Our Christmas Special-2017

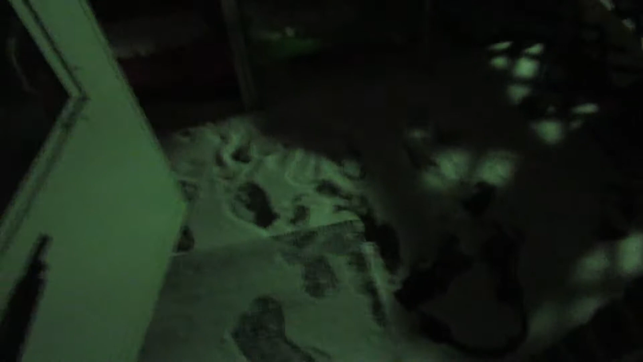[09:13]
It's snowing outside too. And it's very, very windy and cold. Look at our pretty snow lights.